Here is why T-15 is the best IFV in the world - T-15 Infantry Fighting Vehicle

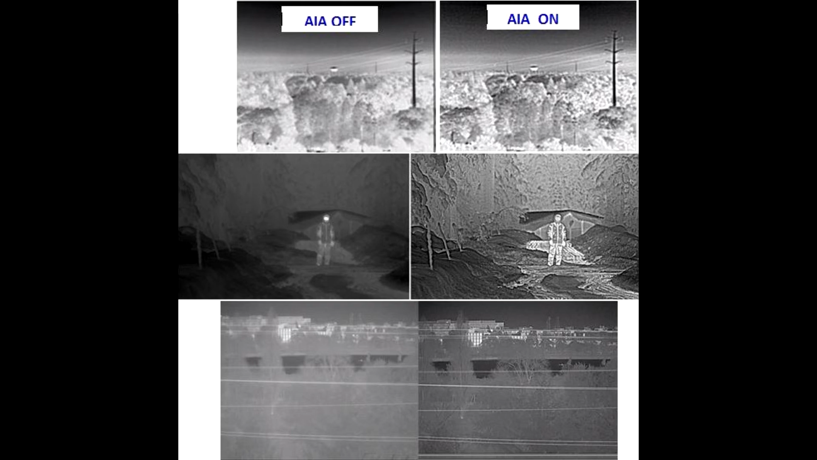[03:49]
However, it would make sense that they are third generation, since both T14 and T90M have third generation thermals,
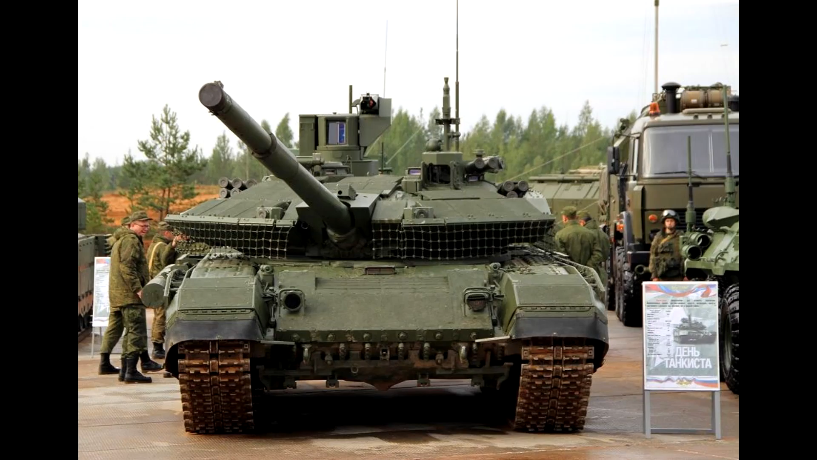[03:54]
so it can be the case that T15 got it as well. But on AU-220M, since it is older, the only available information is from the year it got introduced,
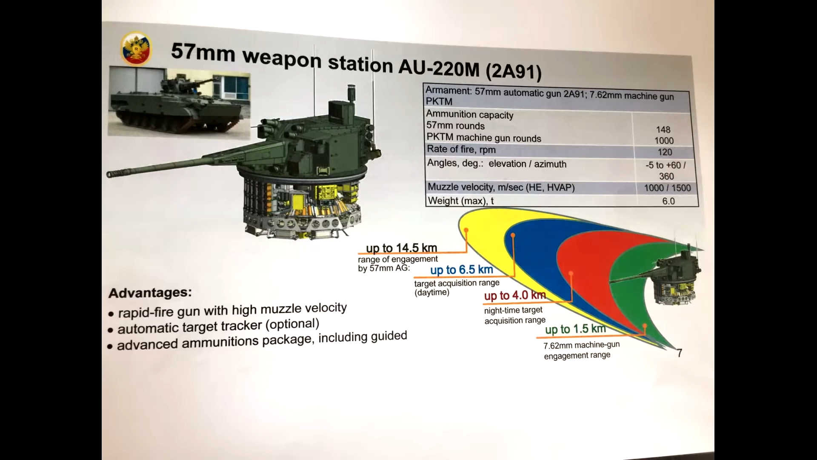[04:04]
stating that acquisition range is 4km, making it a second generation site.
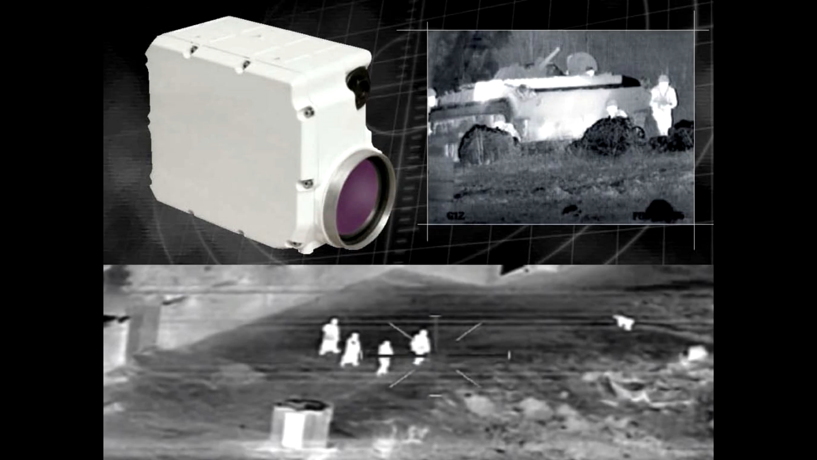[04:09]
But they could have as well changed the thermal cameras since then for T15.